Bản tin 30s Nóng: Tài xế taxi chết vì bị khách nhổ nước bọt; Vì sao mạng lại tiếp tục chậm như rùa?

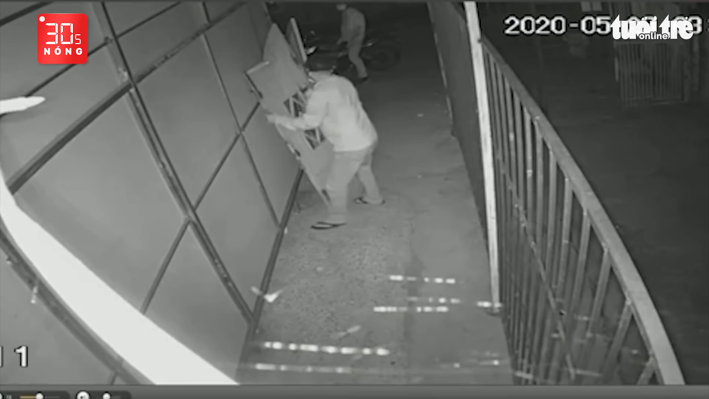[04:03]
Vụ việc xảy ra vào rạng sáng ngày 23 tháng 5. Trách xuất hình ảnh từ camera cho thấy, 4 giờ sáng, hai đối tượng phá cổng đột nhập vào bên trong giải trọ.